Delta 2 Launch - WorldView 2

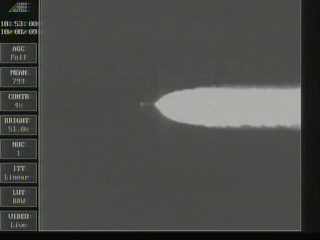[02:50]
About 10 seconds remaining now on the burn of our three aerolet motors. Standing by for burnout and separation.
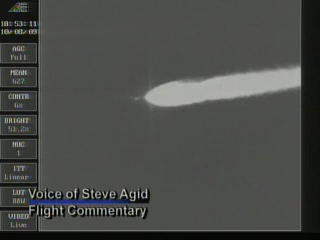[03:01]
We have separation of our three aerolet motors. That's 20 seconds into the flight. Engine pitch in your steering looks good. Vernier engine control also looking good at this time. Chamber pressure level in the main engine is good. Chamber pressure on both Vernier engines is good.
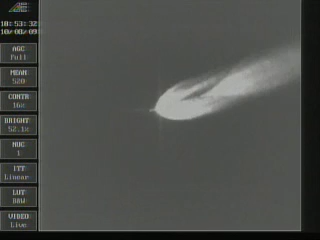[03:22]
Engine control. Attitude now, 34.2 nautical miles. Downrange distance, 42.5 nautical miles. And velocity, 4,675 miles per hour.
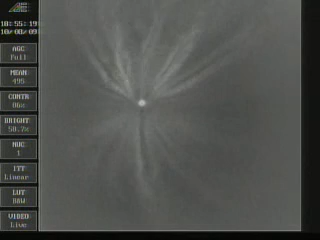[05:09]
Standing by for MECO.
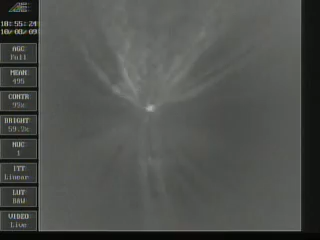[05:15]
And we have MECO. Standing by for VECO.